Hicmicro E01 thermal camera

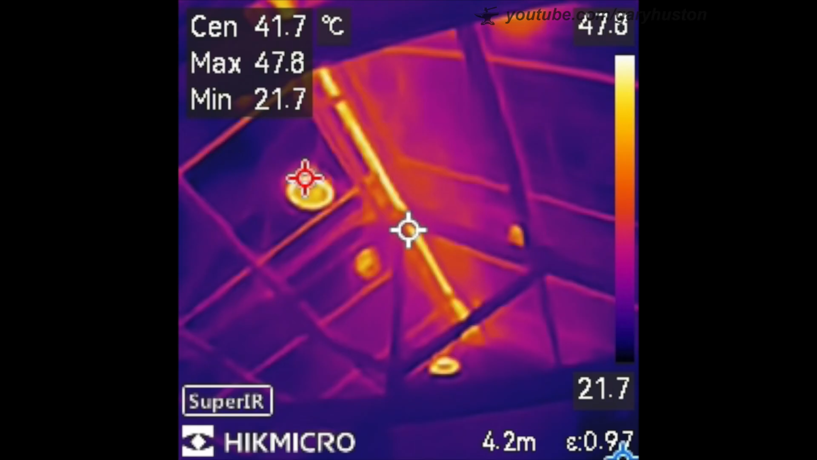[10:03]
And all the information you need is there. Now, I've just come in to work.
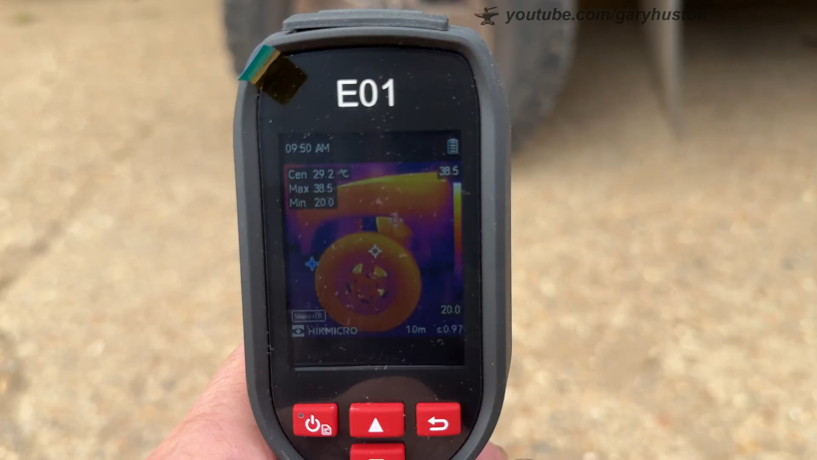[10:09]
I'll just have a quick look at the wheel. So it looks like mechanics that would be quite useful. See the temperature of the disc.
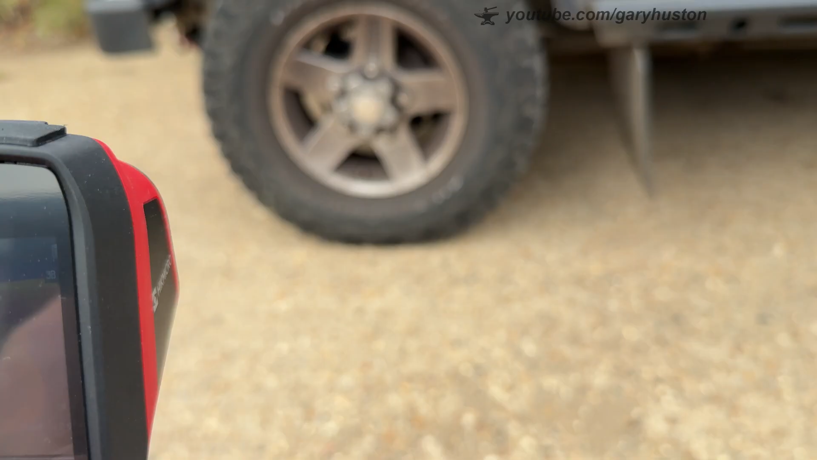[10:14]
Even the tire is hot.
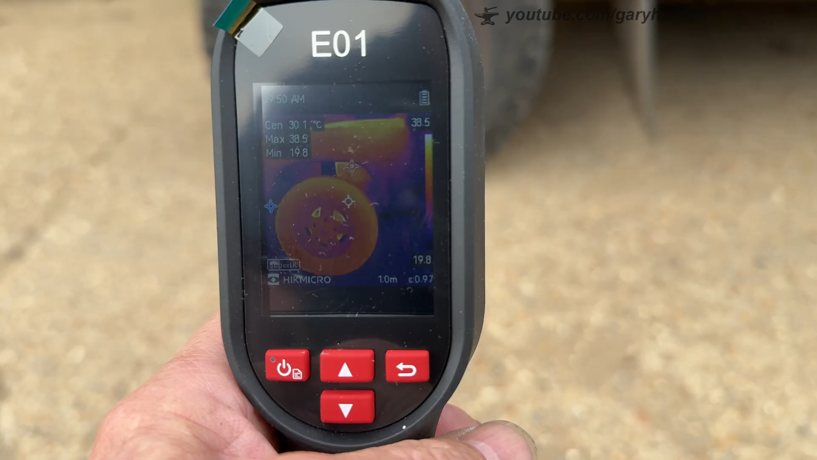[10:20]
On screen: spot 30.1°C
As I say, I've literally just come in. And again, a still has got all the information you need.
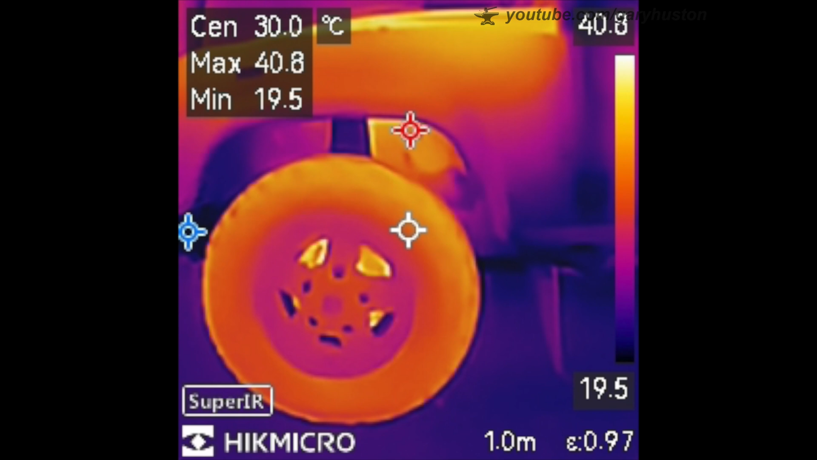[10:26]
The maximum, minimum, and all the rest of it.
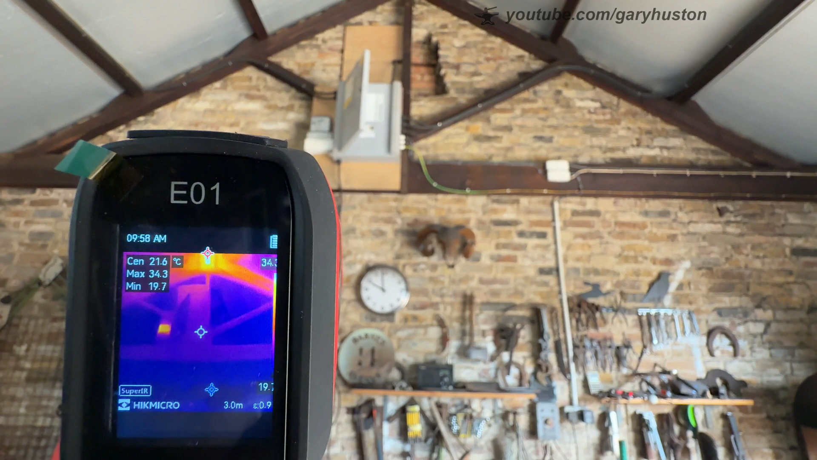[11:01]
On screen: spot 21.6°C
actual meter is reading quite hot for some reason. I don't quite know why.
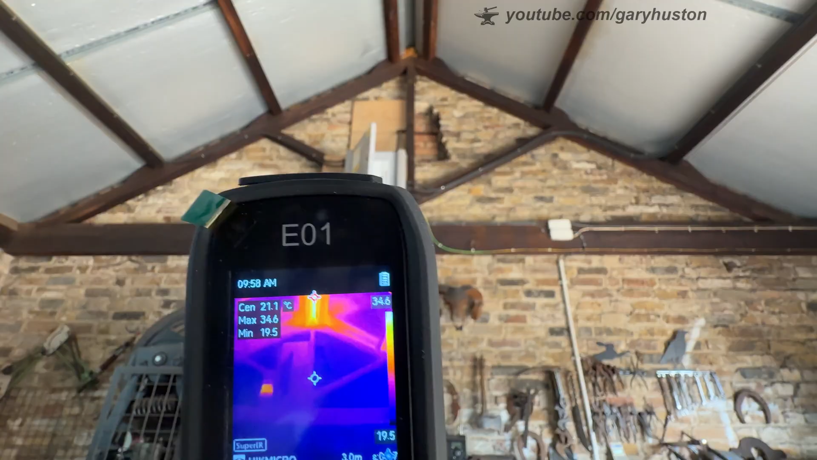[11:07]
On screen: spot 21.1°C, max 34.6°C, min 19.5°C
Again, you can see where the hot bit is in the middle, where the insulation isn't.
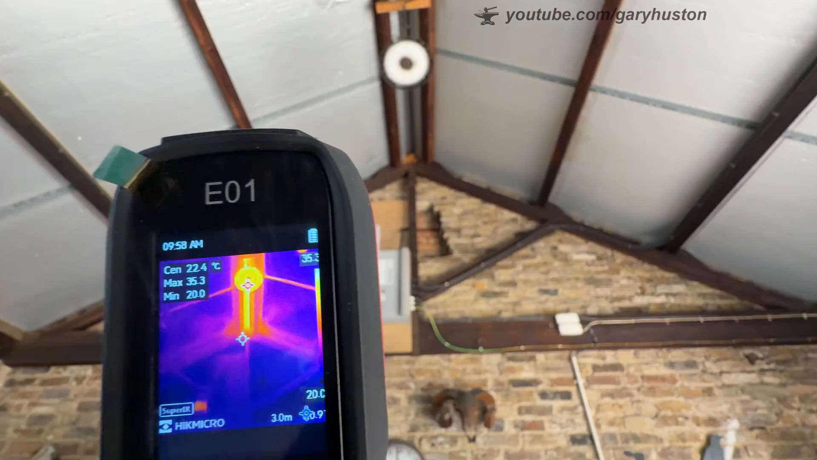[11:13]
And the LED is showing hot because it was on. I've just turned it off.
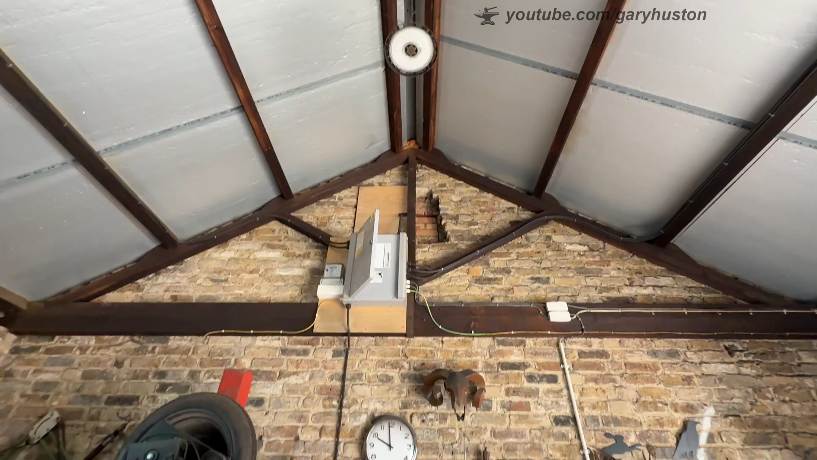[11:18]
Because it was blinding the place.
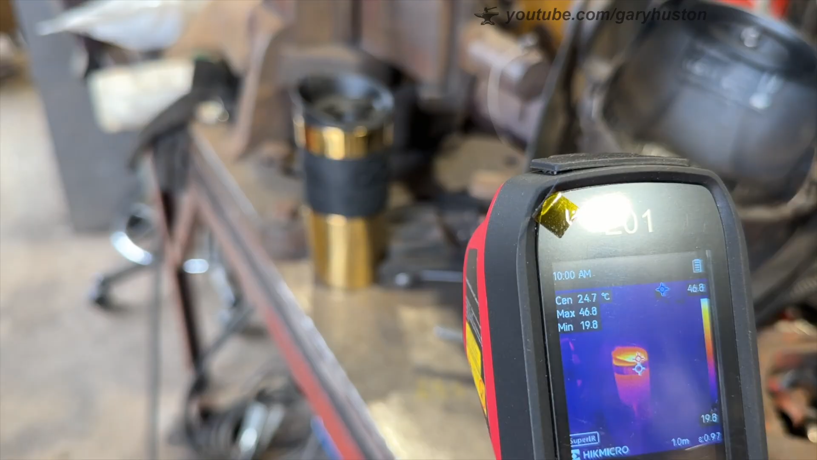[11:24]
And even on a lighter note, my insulated mug. You can see where the heat's coming out.
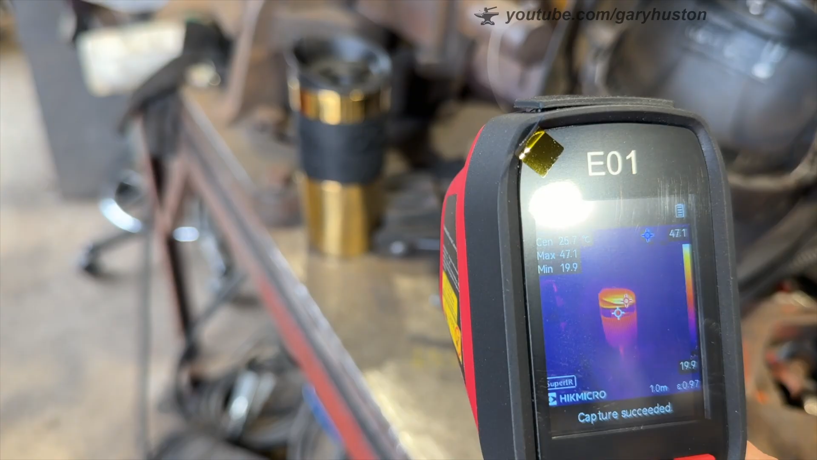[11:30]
So if you want to keep your your coffee hotter, you want to put something over the top. So anyway, I hope that's been useful.